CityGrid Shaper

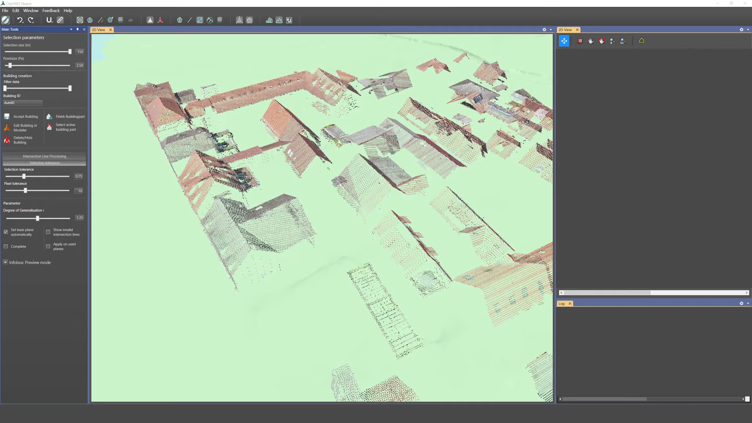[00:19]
We developed CityGrid Shaper to speed up and simplify building modeling from point clouds derived from airborne laser scanning or image matching. Simply navigate to the desired building in the 3D window.
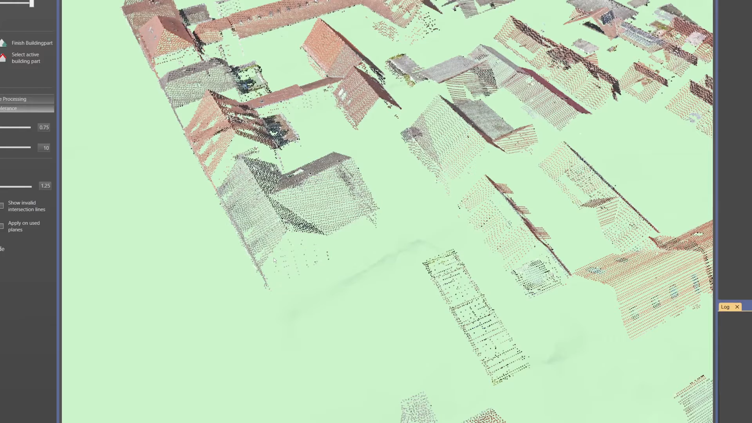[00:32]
If you move the mouse slightly over the roof, you will immediately get suggestions for the probable shape of the roof. This is how you approach the right form.
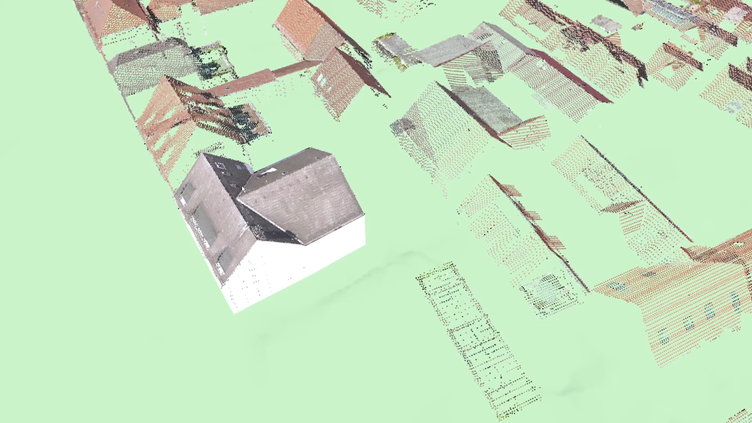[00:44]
If the proposed roof shape is correct, you confirm the preview. From the outer roof edges,
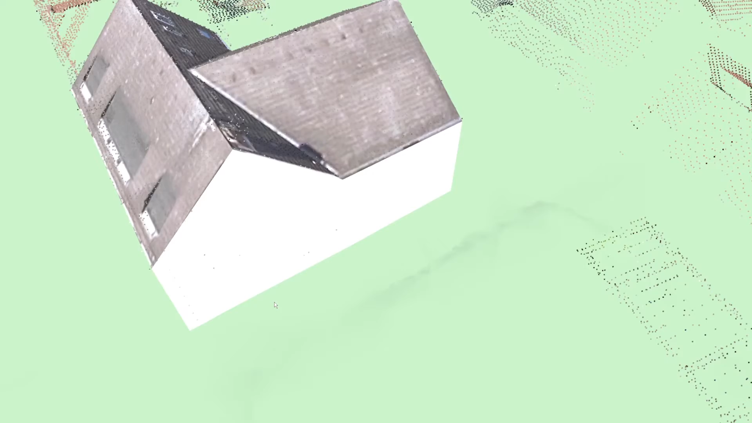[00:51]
the walls are automatically drawn down to the terrain model and the 3D building model is complete.
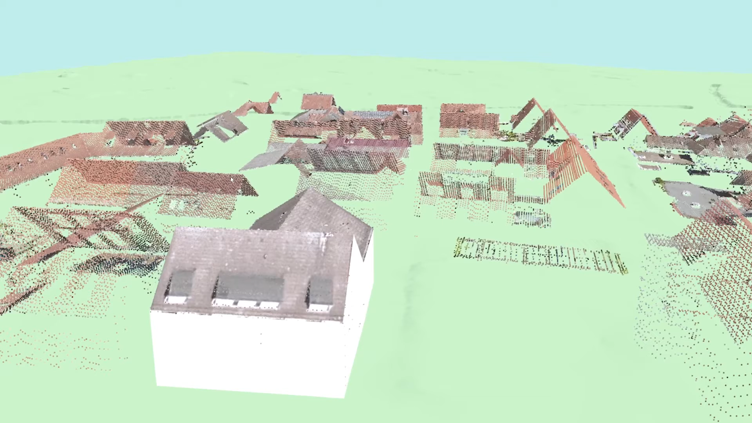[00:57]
Even buildings with a complicated roof shape do not pose a problem. The pre-processing automatically extracts the roof planes from the 3D point cloud. In reality, each roof edge is defined by the intersection of exactly two such planes. For complicated roofs, CityGrid Shaper gives you automatic suggestions.
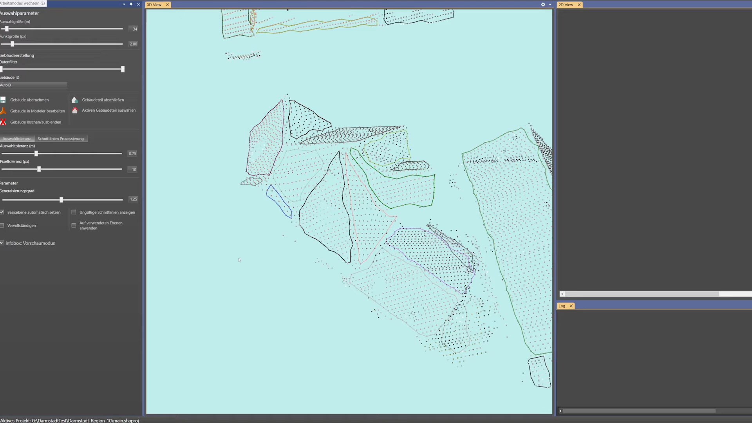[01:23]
The suggestions are initially displayed by roof edges in red.
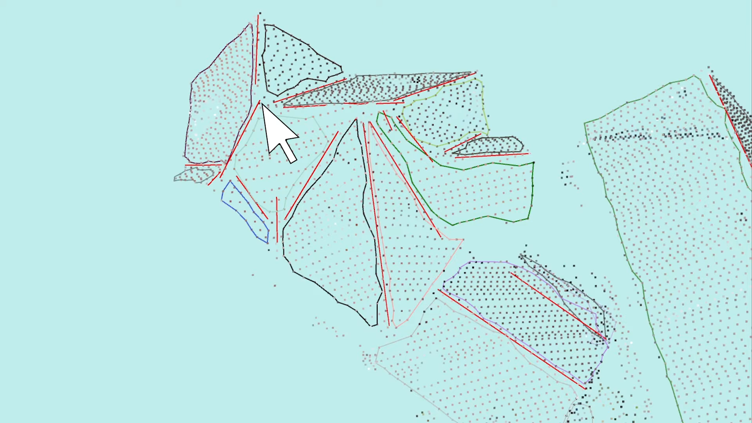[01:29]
The smart preview function immediately shows the part of the roof with the involved roof planes and the roof edge turns blue. With the mouse click,
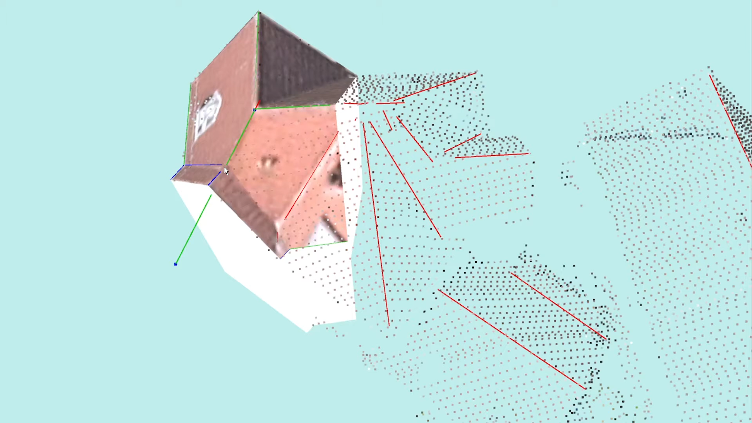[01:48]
you confirm the suggestion and the roof edge turns green and is done. The suggested roof part is wrong? Keep moving the mouse until you recognize the correct suggestion. With the smart preview function, you can use your human experience in an intuitive way and quickly clean up ambiguous data situations.
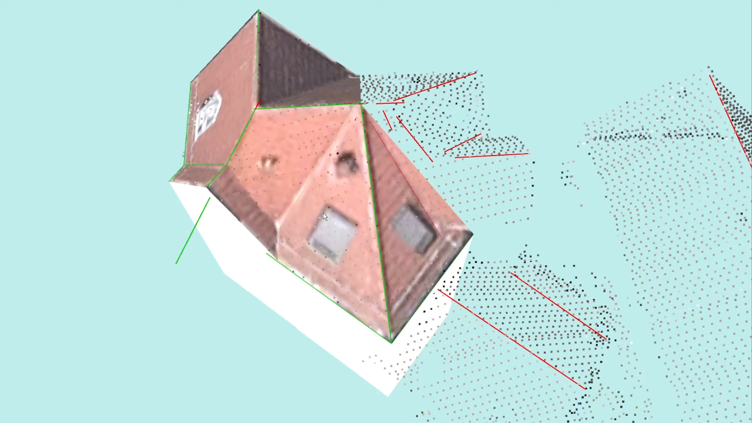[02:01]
In this way, you can also model complicated roof shapes step by step. CityGrid Shaper invites you to contribute your expertise for correct modeling.
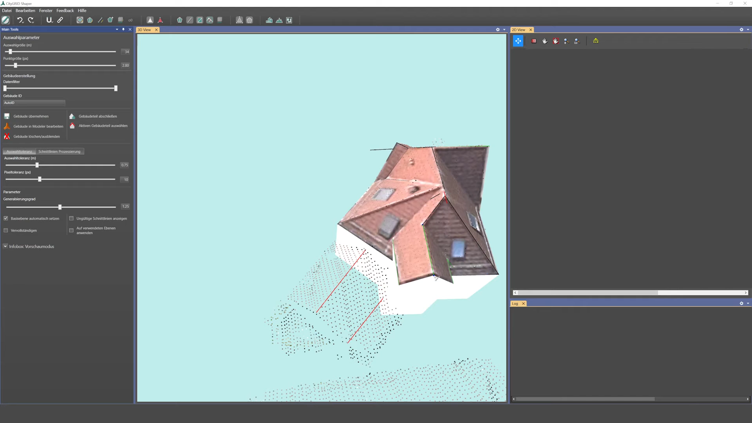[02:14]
You can do this particularly well if you also have aerial photos for your project.
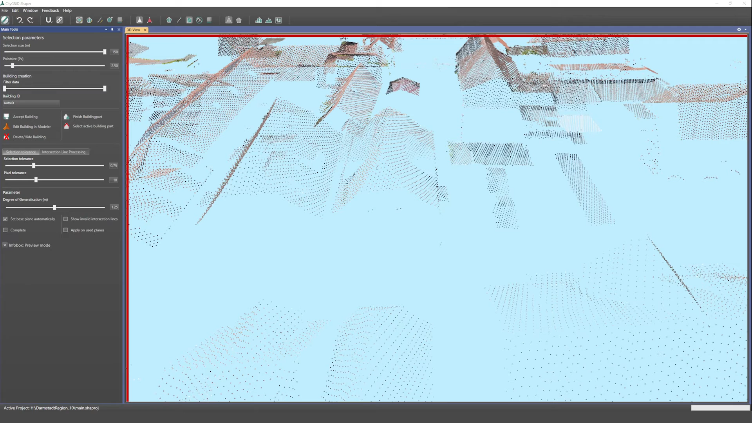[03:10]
To solve such problems, CityGrid Shaper offers an elegant editing option. You can interactively pick points to span an additional roof plane. CityGrid Shaper offers you many more elegant editing options. For example, merging or splitting roof planes. This will help you model complicated roof shapes straightforward.